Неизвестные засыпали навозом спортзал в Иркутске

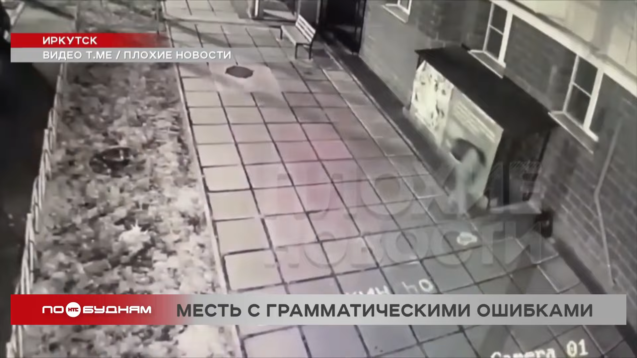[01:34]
Затем пошёл за вторым, после чего вскрыл дверь в помещение и в зале неналично хозяйничал около полутора часов, после чего скрылся в неизвестном направлении.